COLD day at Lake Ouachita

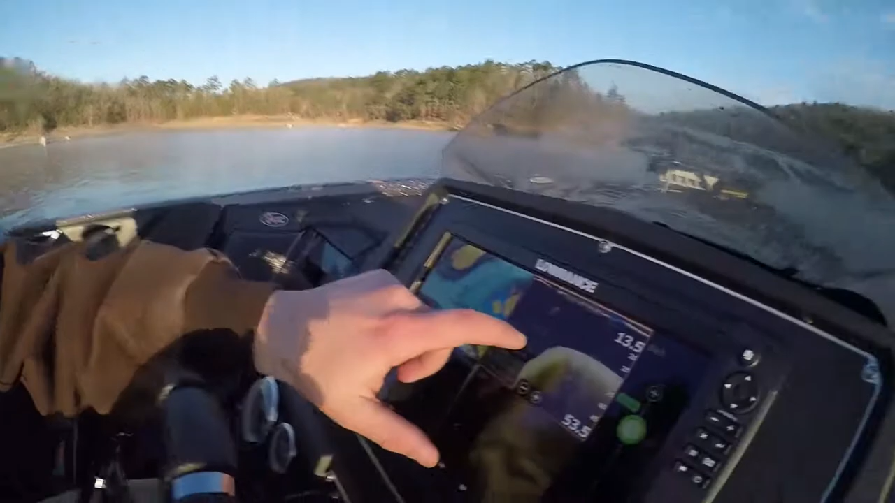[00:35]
lot of times um so you can see i'm hoping right there on the break you
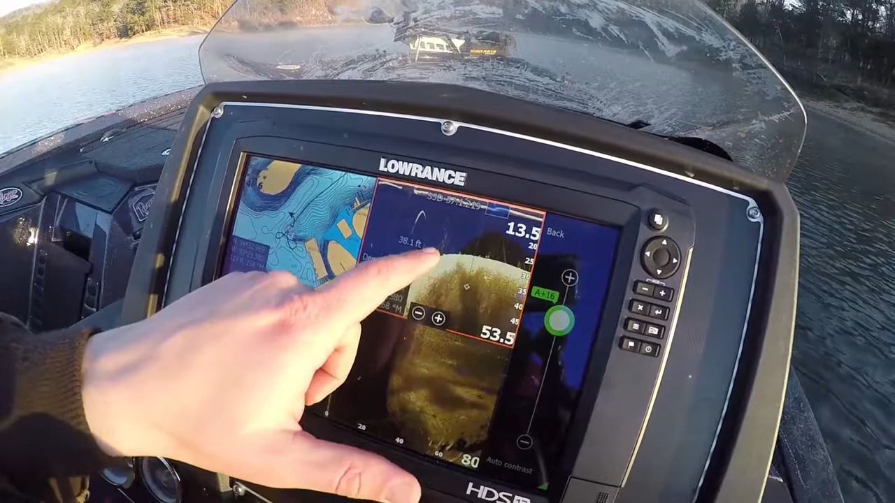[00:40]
know we got some some old pole timber or some cane piles people put you can see one two three four we'll just say six you know and that's just on down
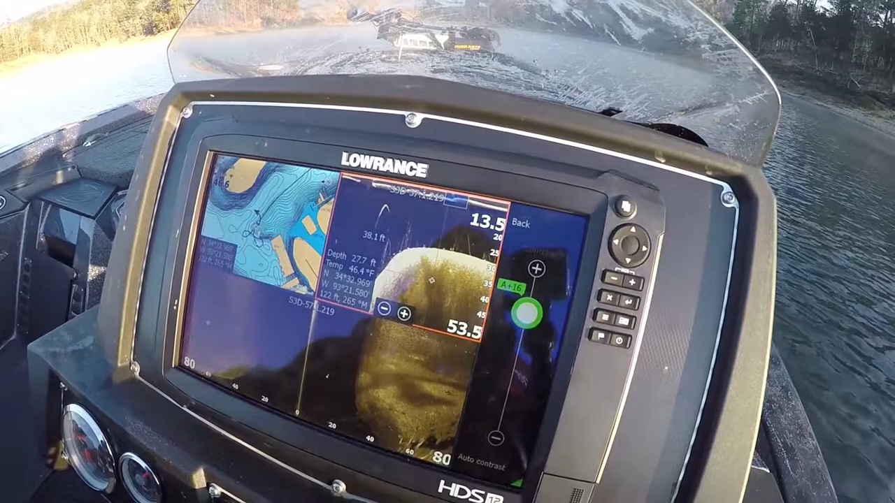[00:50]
scan so a lot of times just as a general rule i'd say if i can see six on down scan you know there's there's gonna be like twice